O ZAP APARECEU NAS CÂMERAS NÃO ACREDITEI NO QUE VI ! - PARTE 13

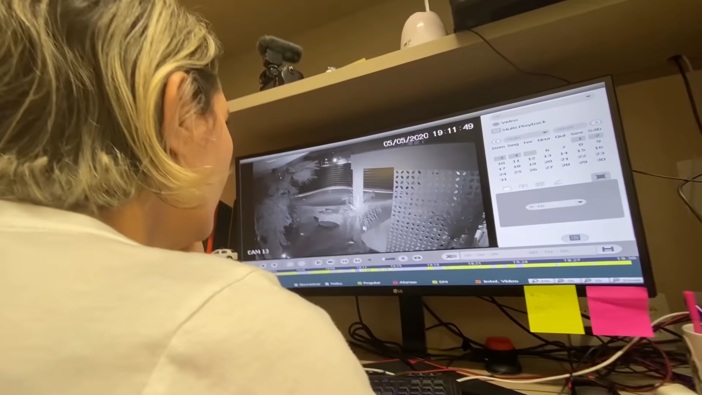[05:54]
Tá aqui, tá aqui. Tá aqui o Vitor. Tá aí, tá ele. Tá o Vitor saindo. Meu Deus do céu. Onde é que ele vai? Isso aí, despeço aqui. Meu Deus do céu. Ele não tem como fugir.